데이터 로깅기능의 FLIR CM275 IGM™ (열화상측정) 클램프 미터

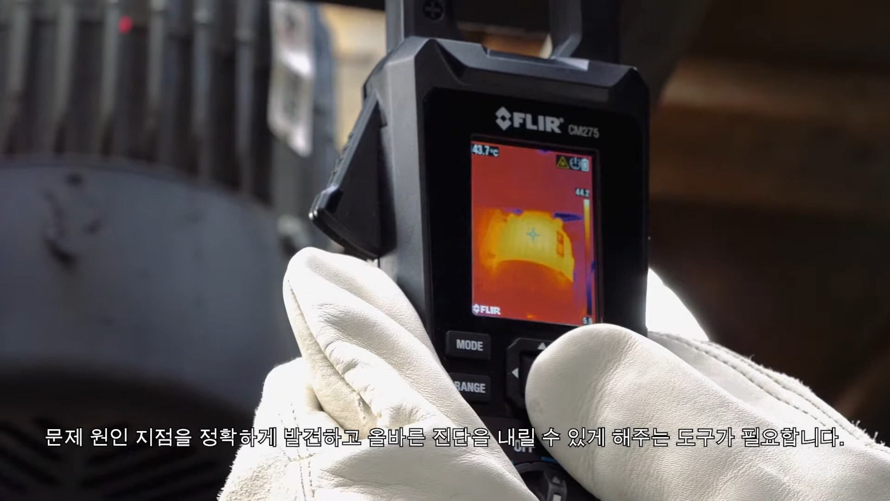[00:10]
On screen: spot 43.7°C
Introducing the FLIR CM275 IGM Clamp Meter with Data Logging.
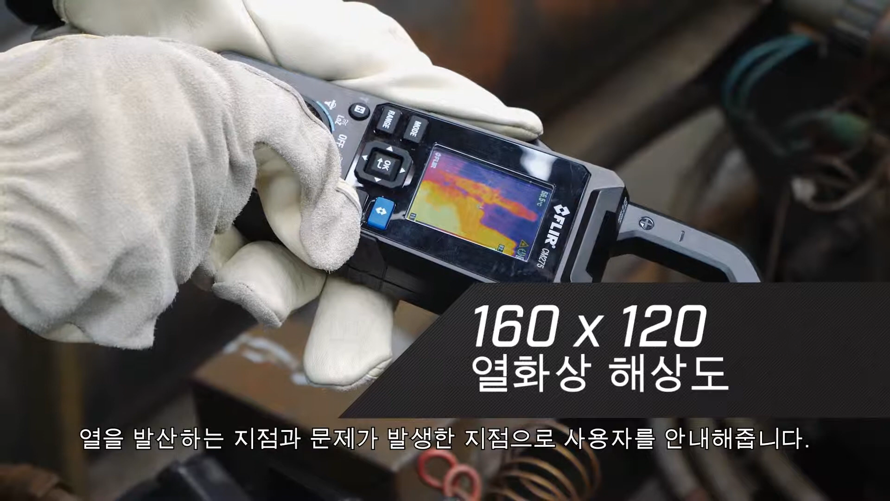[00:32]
hot and guides you to the precise location of a problem.
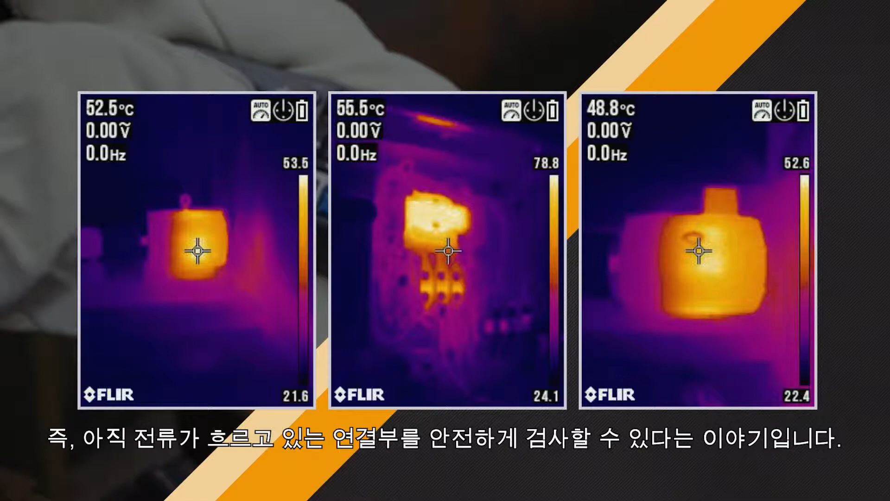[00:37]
This means you can check for live connections safely.